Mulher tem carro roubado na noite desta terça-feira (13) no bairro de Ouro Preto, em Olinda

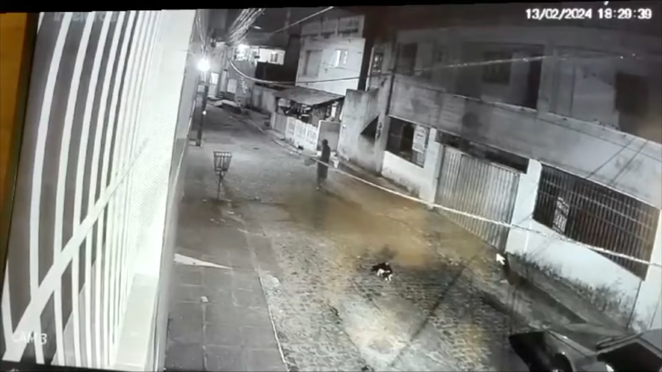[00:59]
Observe também que segundos depois que ele dá a partida, né, o genro do proprietário desse carro aparece correndo,